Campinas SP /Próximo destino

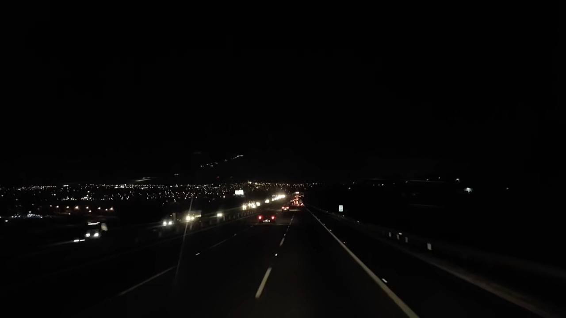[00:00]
E aí galera, boa noite, são 19 horas e 20 minutos, hoje dia 20 de agosto de 2015 Estamos aqui na rodovia Ayanguera, passando aqui já próximo de Campinas Estamos indo lá para São Caetano, ABC Paulista, fazendo descarregamento Chega lá para umas 10 horas, 10 e pouco, ir de boa para não pegar muito trânsito Aqui esse trecho aqui não dá para parar,
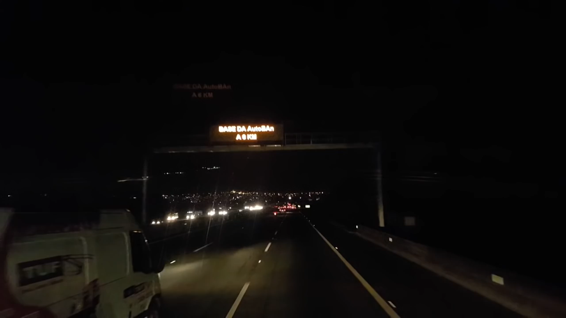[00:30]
que é um sumidouro de caminhão aí, essa região aqui de Campinas, Jundiaí, muito perigoso Ainda está um pouco de movimento aí do horário do pico Vamos dar uma segurada aí, vamos tranquilo de boa, estou bem pesado aí Vamos ter que ter um cuidado redobrado, uma carga um pouco alta E vou transferir aí nos oitentinhos aí na Ayanguera